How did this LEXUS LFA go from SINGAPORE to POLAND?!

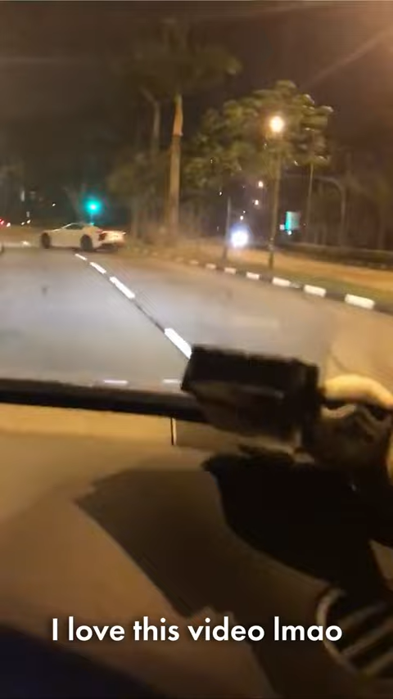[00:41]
Well the story starts here with this video Essentially the LFA tried to overtake a bus do a bit of showboating ended up totaling itself earning its chassis and its construction But what's crazy is what happens next the